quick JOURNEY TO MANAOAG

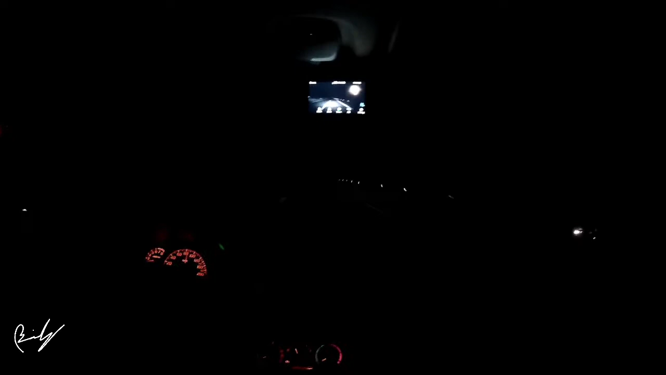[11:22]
Reflectors lang. Pag kunwari ano eh, ginagamit mo to. Tapos ganito, wala ko street light. Ano mo lang yung mga line demarcation, yung saka reflector. Reflector pag umuulan, huminto ka na lang. Yep. Ano kung bakit? Hindi mo alam kung ano meron sa harapan mo. May natumba man or wala? May natumba o wala. Hindi mo mapepreno kagad yan.